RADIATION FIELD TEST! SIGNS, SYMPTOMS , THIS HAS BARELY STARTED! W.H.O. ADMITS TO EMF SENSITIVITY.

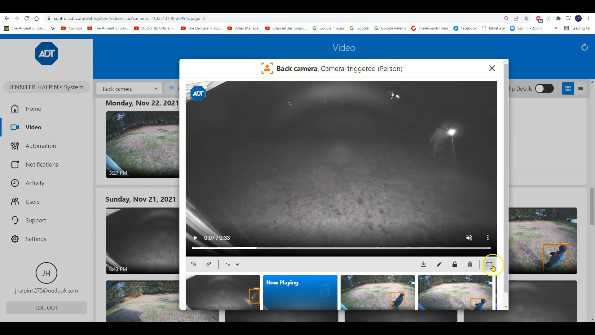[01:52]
What you saw in the very beginning there was actually pulsing from my phone, because what they do is we should be well aware that they can go ahead and listen in on your conversations. They actually record every move that you make,
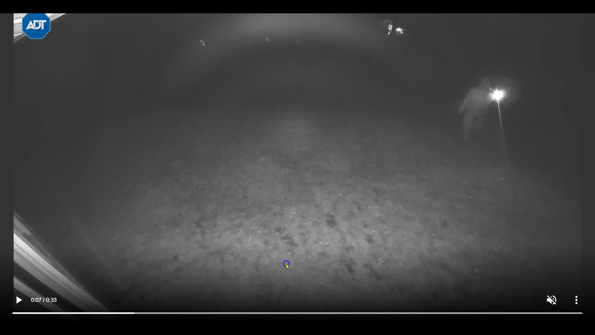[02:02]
and every word or text that you speak or type is broadcast then back to the supercomputers, the quantum computers, the AI matrix, because they want to get all the information that you can. Now, you can't see that light with the naked eye. That's an infrared light. I first noticed it on November 21st through the ADT security system. Now, watch this here as I was just walking around doing a perimeter check, because we have had vandalism up here,